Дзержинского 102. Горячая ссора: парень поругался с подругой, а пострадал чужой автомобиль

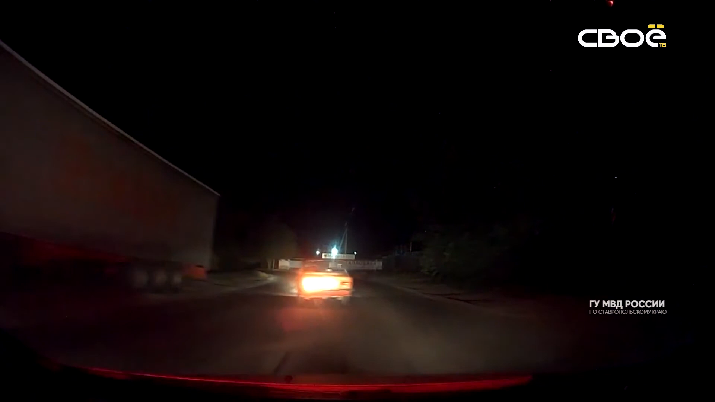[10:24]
Ориентировки передали всем нарядам. Похожий автомобиль нашли в соседнем селе.